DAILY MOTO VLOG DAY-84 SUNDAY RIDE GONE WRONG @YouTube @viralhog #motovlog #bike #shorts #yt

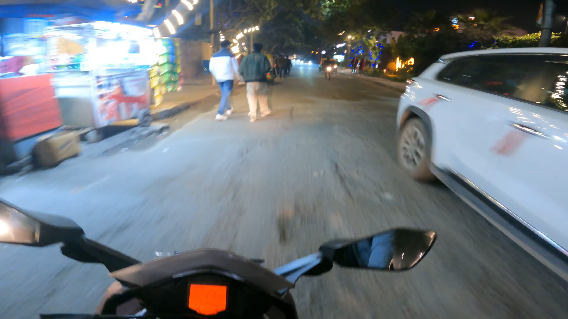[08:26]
तो भाई मैं पहुंच गया सेक्टर 29, और यहाँ तो भाई आज सैटरडे है ना, संडे है भाई साहब।
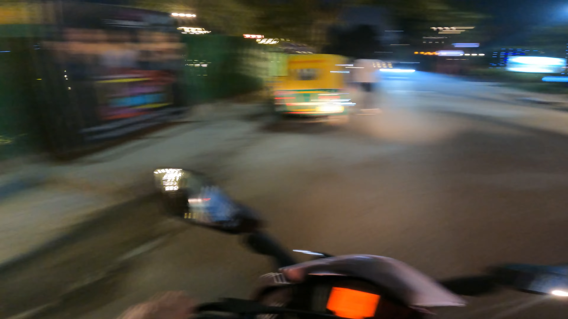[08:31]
हाँ संडे फुल पार्टी शार्टी चालू है, ये वाली नहीं है क्या भाई। 29 तो पूरा जगमगा रहा है एकदम।